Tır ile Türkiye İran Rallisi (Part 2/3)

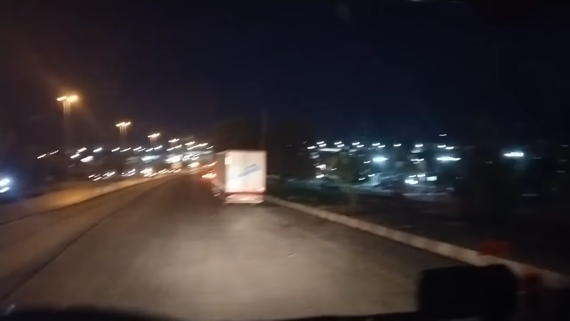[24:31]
Evet, sağda park gözüküyor. Şöyle şu tırın önüne doğru yanaşacağız.